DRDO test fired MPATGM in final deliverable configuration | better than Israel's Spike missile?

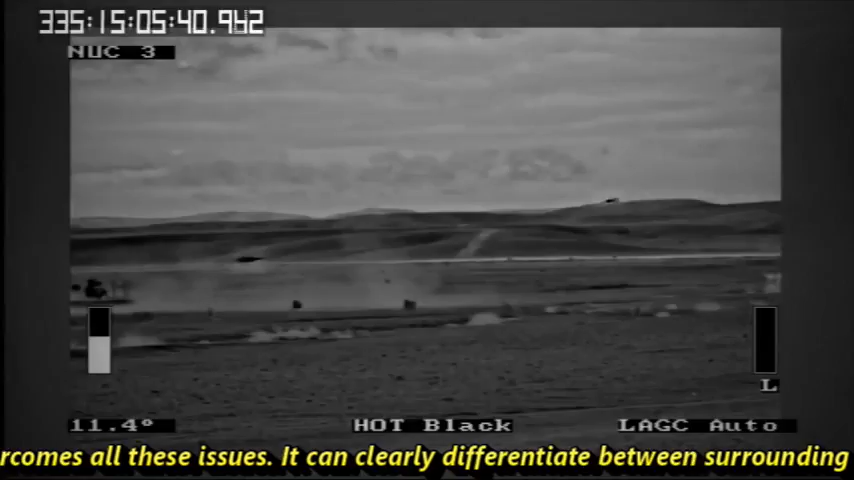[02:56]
It can clearly differentiate between surrounding temperature and target temperature. Talking about the launcher system used by DRDO's MPATGM.
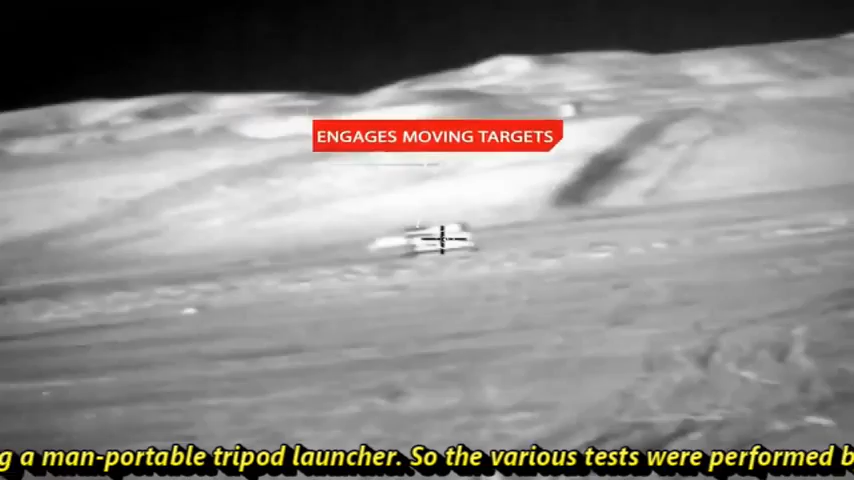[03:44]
So, the various tests were performed by DRDO to check MPATGM capability in day and night mode.
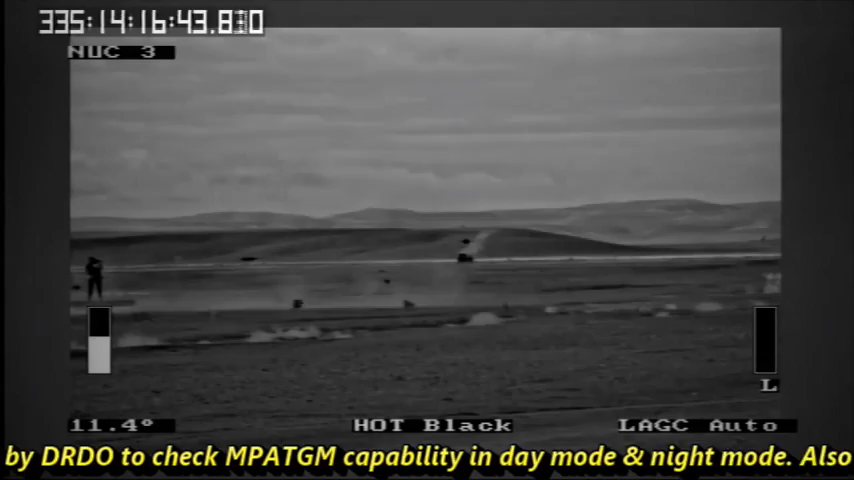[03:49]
Also, in the past, various tests were carried out with different IR seekers.